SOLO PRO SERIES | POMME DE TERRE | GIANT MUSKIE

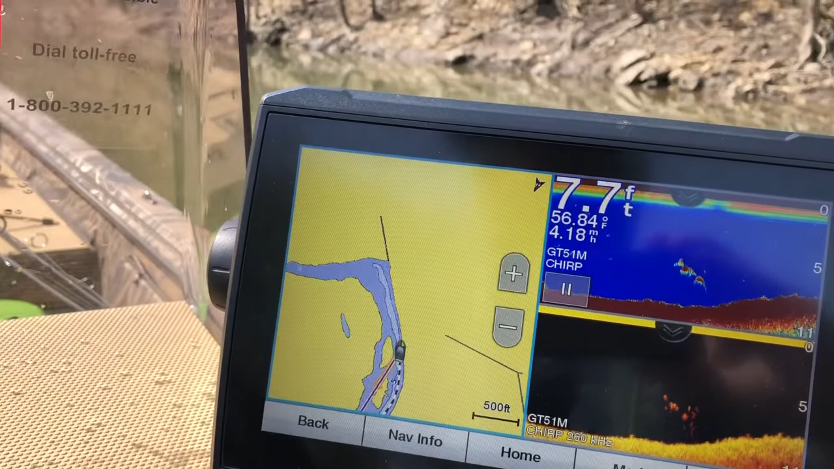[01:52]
On screen: depth 7.7 ft, water 56.84°F
Up the Lindley arm. Still got 7-8 foot of water here on this channel swing bank. Seen a few fish on the grass.
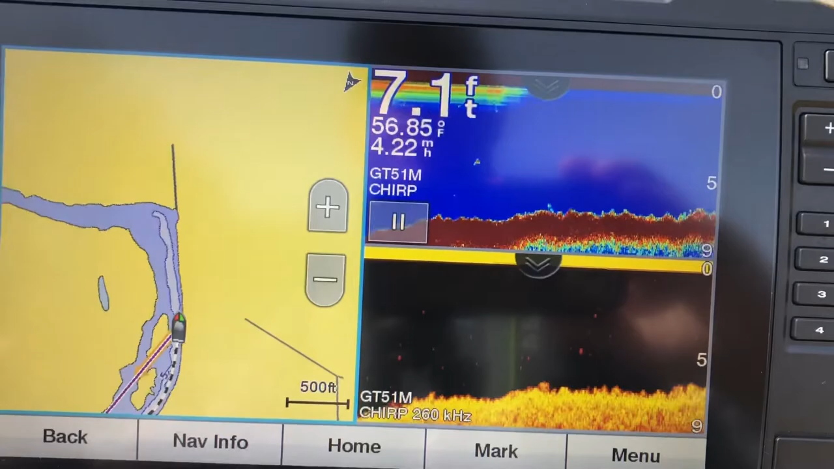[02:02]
On screen: depth 7.1 ft, water 56.85°F
Got a deeper stretch along here.